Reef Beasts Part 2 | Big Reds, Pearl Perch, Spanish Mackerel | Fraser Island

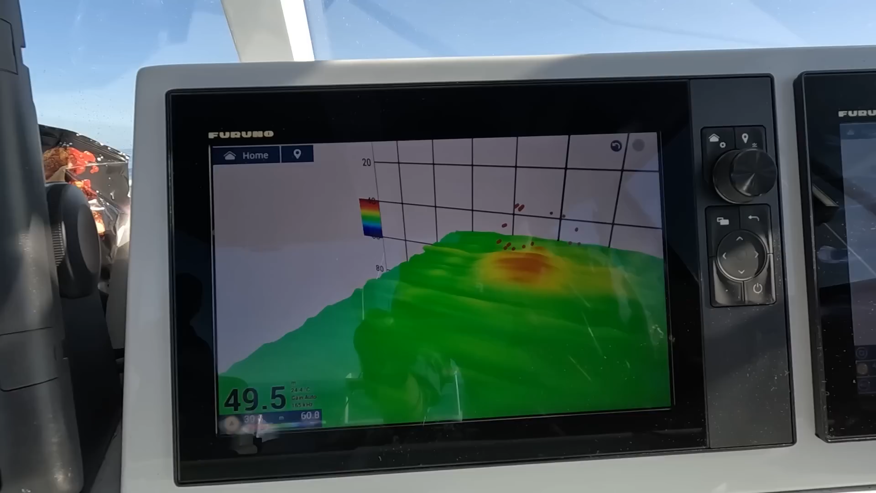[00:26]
After quickly mapping it out on my Furuno electronics, we go back for our first drift and drop some baits down.
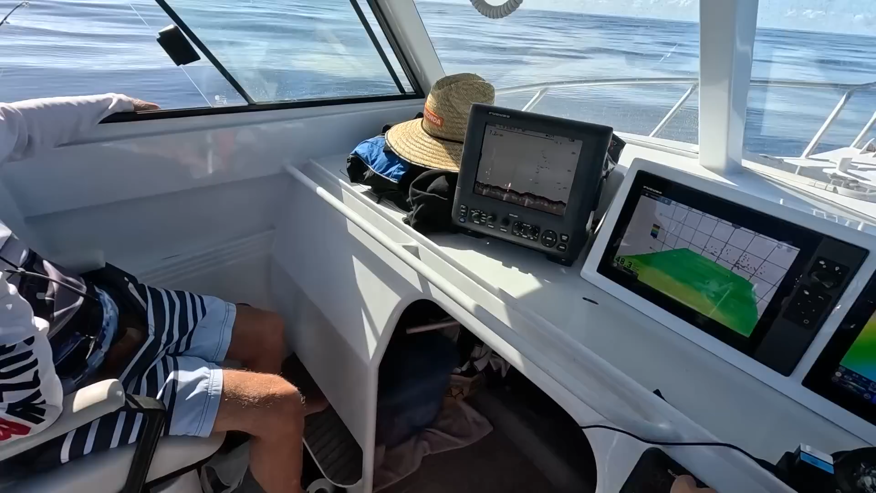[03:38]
Fish up high, eh? Nearly 20 metres up high.
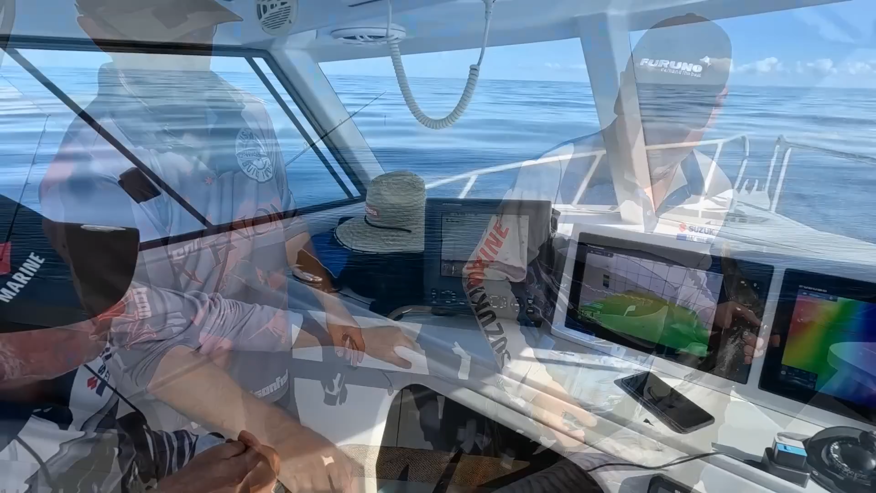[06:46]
There they are. All the mackerel here. Massive school of them.
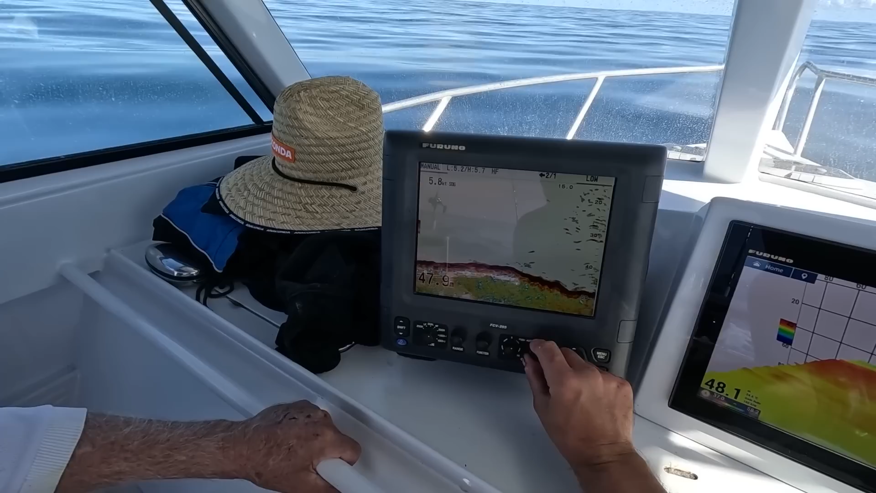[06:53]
It's gonna be on here. You're up, Terry.
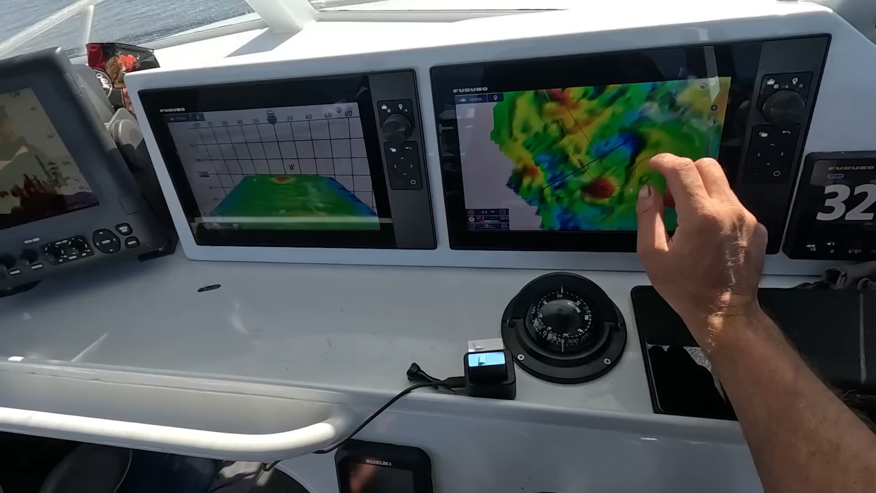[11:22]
Bit of current here, so I'm going to come up forward of that spot to about here, and then we can drift back through it.
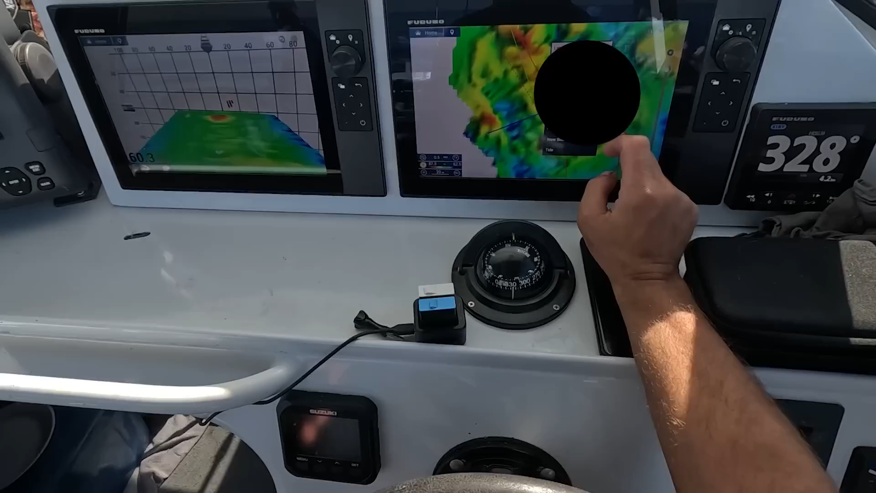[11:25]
See, the rock's quite small, just an isolated little rock with some good fish sitting on it.
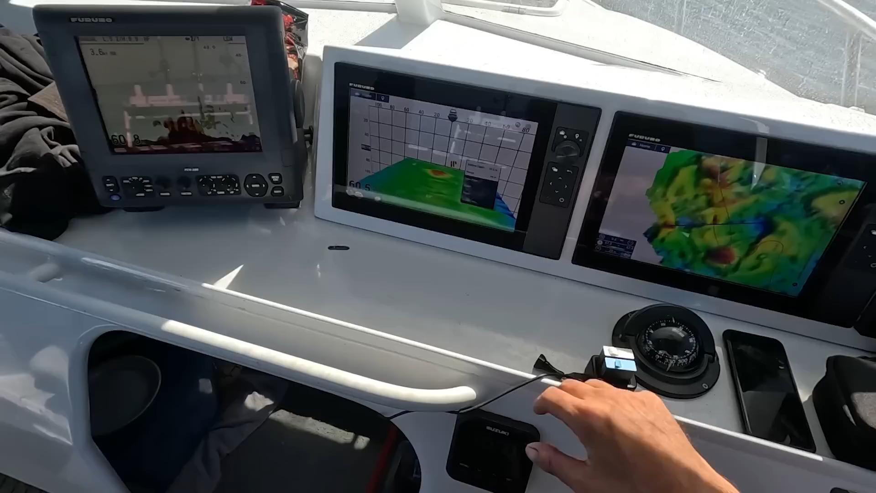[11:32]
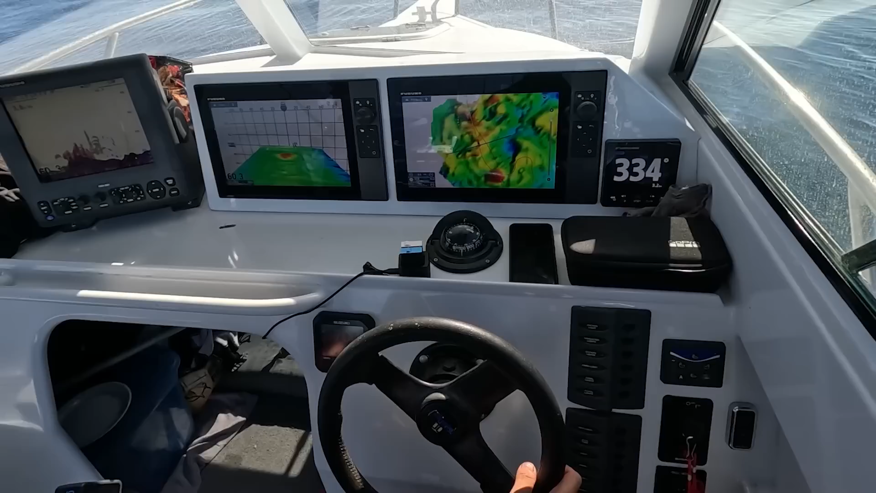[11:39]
So I'm now 67 meters in front of it.
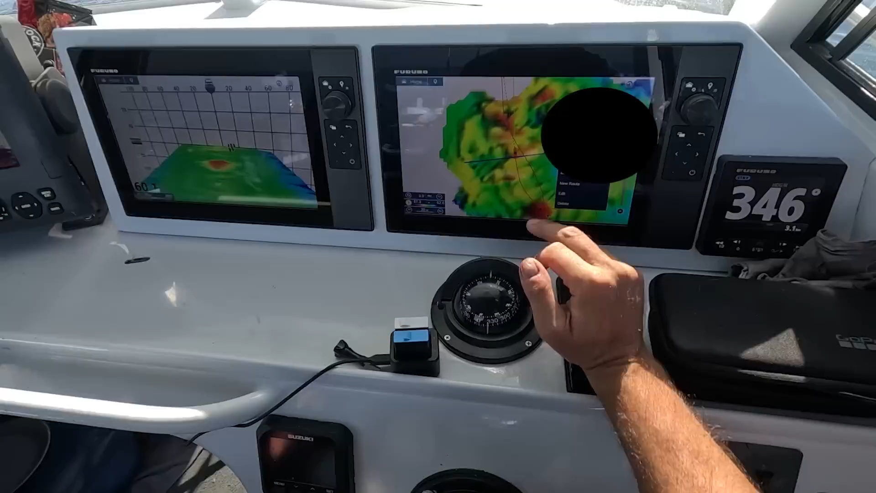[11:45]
It's enough to compensate for this current. Turn the boat.